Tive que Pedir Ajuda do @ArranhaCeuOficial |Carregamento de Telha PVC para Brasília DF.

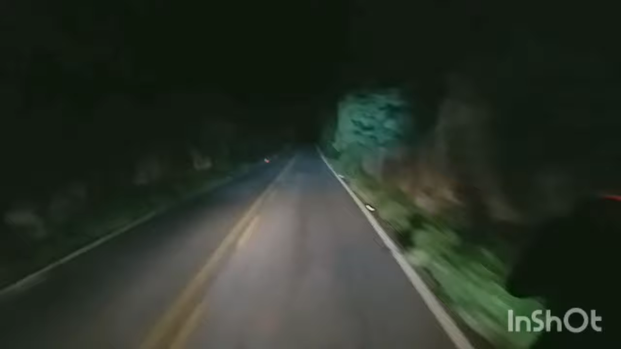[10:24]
Nossa! Município de Igaporã, ainda na Bahia, do lado de Caetité. Lugar muito bonito aqui, mas perigoso, Piazada, perigoso. Olha esses paredão, vocês estão vendo?
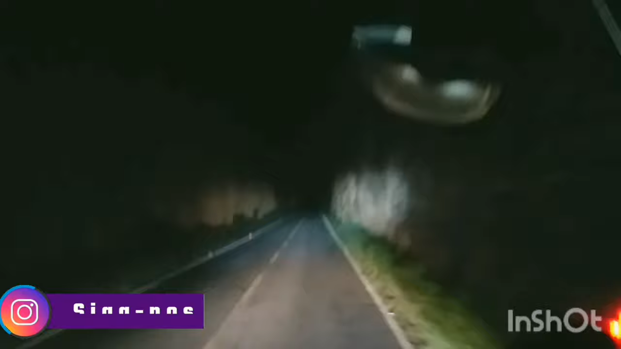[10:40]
Os paredão, ele é bem estreito mesmo. Inclusive tem parte, né, Lindona, que ele vem até para dentro da rodovia. Ele invade a pista, né? É, então. É muito bonito, sabe? De dia aqui, nossa vida. Lá no alto tem bastante escatavento de energia eólica, sabe?
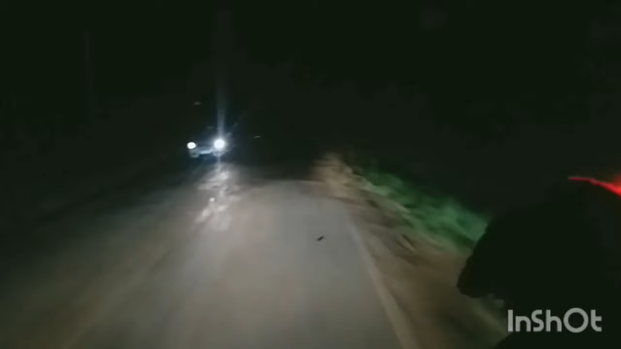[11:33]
É, tem uns buraquinhos. Ah, daqui a pouco nós vamos para o berço, né, Linda? É. Porque caiu um buraco aí, ó, de bobeira, Piazada, porque não tem necessidade de ficar correria, varando aqui de noite. É que nós estamos indo até de um posto ali para frente, sabe? Mas daqui a pouco nós já vamos para o berço, se Deus quiser.